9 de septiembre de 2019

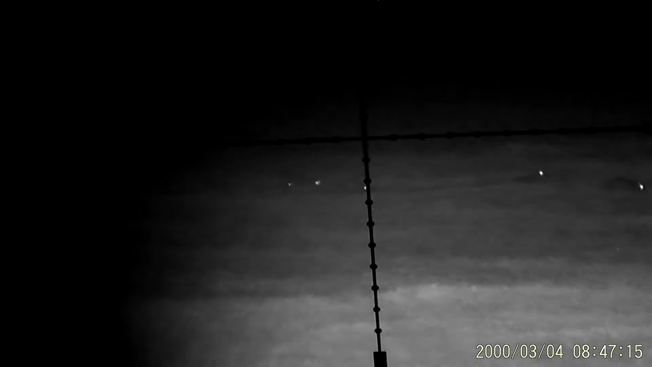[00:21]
recién maté esas dos, viste, hice unos pasos más, más o menos una cuadra más, mira, 4, 5, mira, mira lo que es esto, mira, mira, mira si me escuchan, mira,